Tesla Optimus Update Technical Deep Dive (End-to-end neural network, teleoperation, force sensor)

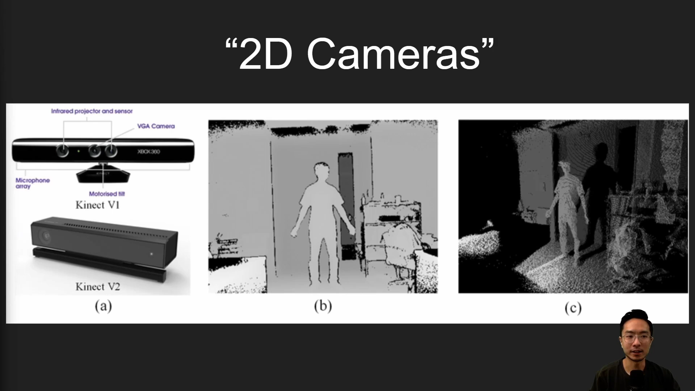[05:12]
So they stress the term 2D specifically because they're trying to emphasize that they're no longer using a point cloud, but rather just treating it as human vision. So that's really the main significance of this. So that's why they say 2D. And then next up, you want to see that they mentioned tactile sensor. Okay, so tactile sensor, what that is, is it senses contact with the object.